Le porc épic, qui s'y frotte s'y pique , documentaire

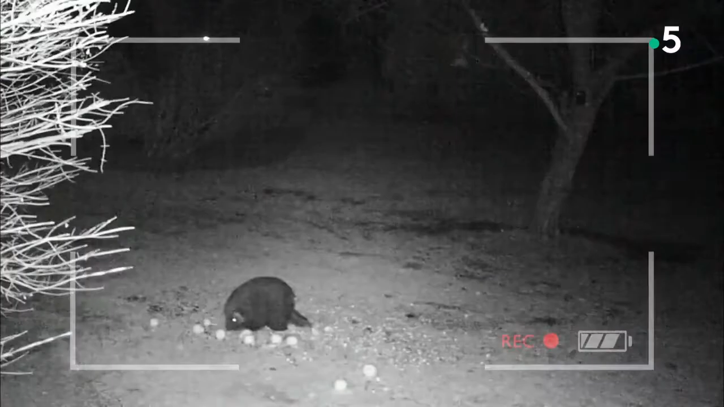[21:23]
Ainsi, la caméra de surveillance d'un habitant d'Anchorage a filmé un porc épique en train de manger des pommes. Sa tranquillité est de courte durée. Les coyotes tuent parfois les porcs épiques, mais celui-ci semble plus intéressé par son butin.
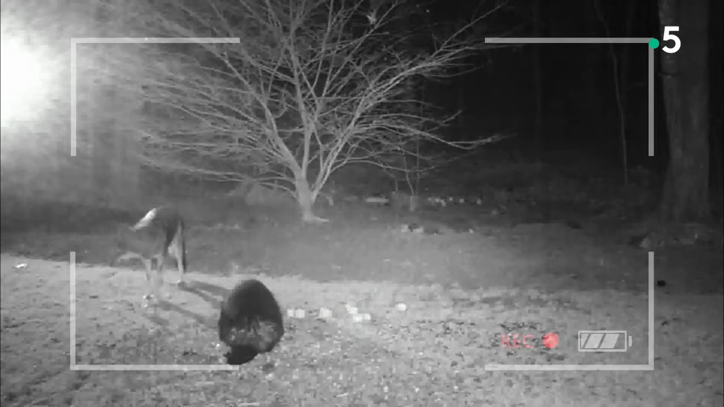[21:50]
Le rongeur ne renoncera pas si facilement à son trésor. Il tourne le dos aux coyotes et lui présente sa queue couverte de piquant. Le coyote a peut-être déjà essuyé les foudres d'un porc épique.
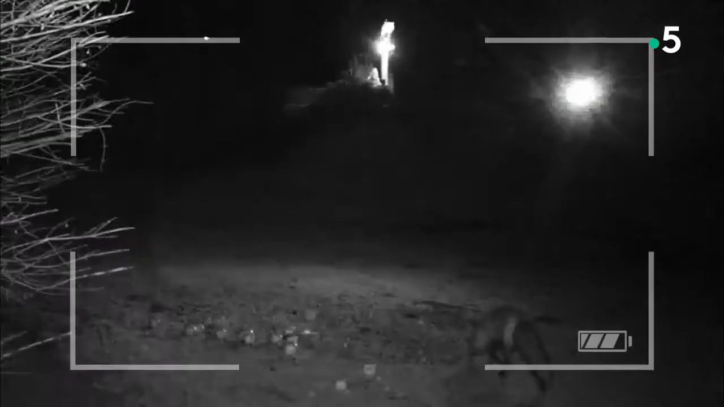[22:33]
Après son départ, un renard prend rapidement sa place.